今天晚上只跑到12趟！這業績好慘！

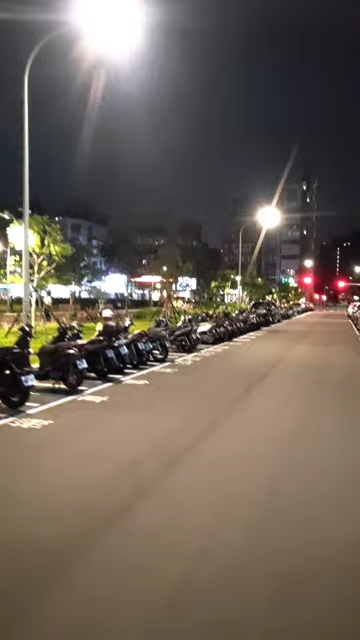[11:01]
就是總是會有那麼奇怪的事情會發生就是在同一天突然間大家都不想點餐哈哈我猜的我隨便講我隨便講我只是突然看到這個月亮然後想說會不會是月亮的影響
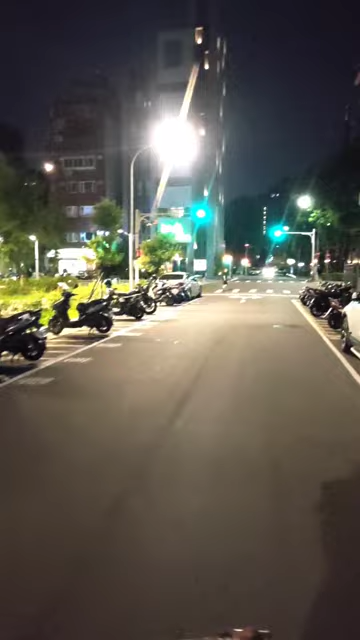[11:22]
好現在我又繞回到這個龍江路上沒關係啊我就在那邊等一下吧等個五分鐘但是都沒有單的話就差不多該回家了